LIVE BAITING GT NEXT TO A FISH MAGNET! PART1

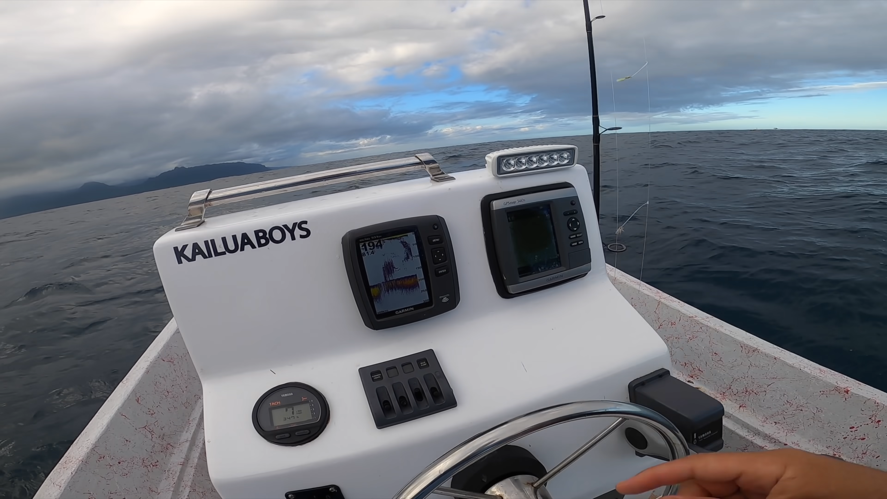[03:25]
Yeah, screen. That's all opelu right there. That whole screen is all opelu. I don't know if you can see it. I'm not cranking. These guys are still trying to come off.
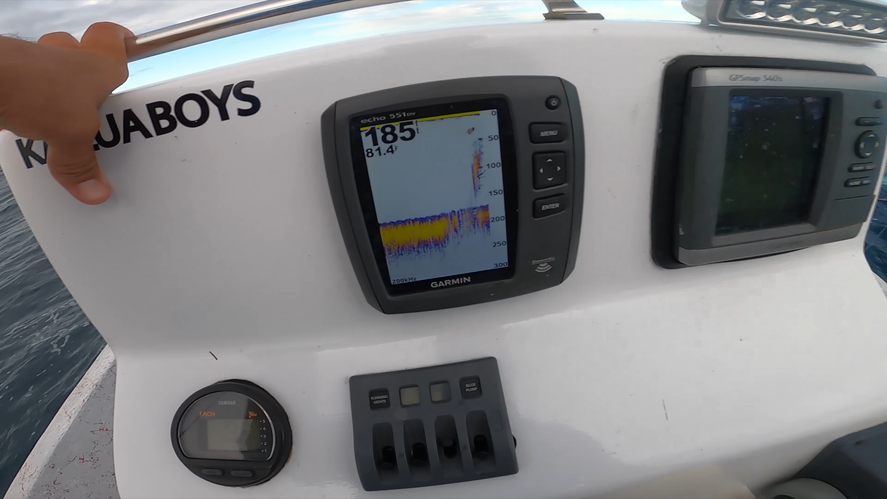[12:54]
Still some opelus here, but there's some big marks too above the power, so there's probably definitely some Ulus.